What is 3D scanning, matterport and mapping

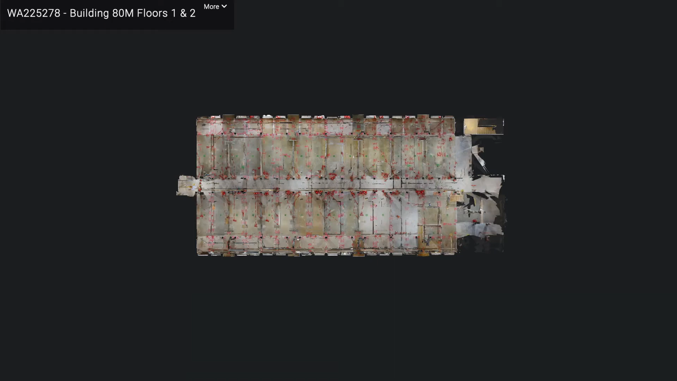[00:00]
GPRS's 3D cameras are used at project sites to document our interior findings and help create a floor plan of your site, with our findings being used as added line work or to create 3D views and point clouds.